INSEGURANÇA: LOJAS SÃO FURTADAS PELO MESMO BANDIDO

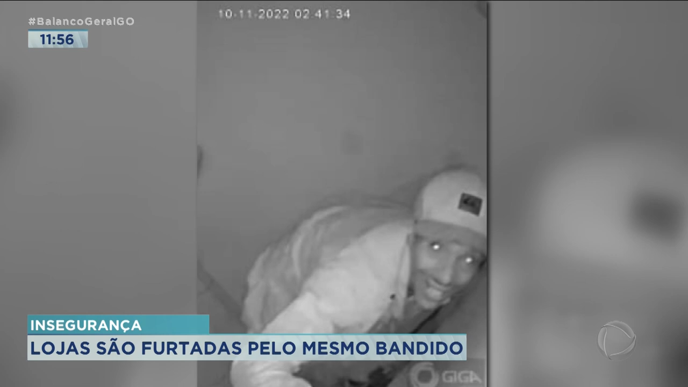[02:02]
Passeou, ele entrou, fez um buraco pelo fundo da loja e ficou a noite toda lá, desmontou, ele levou uma máquina de serra e alguns acessórios que tinha,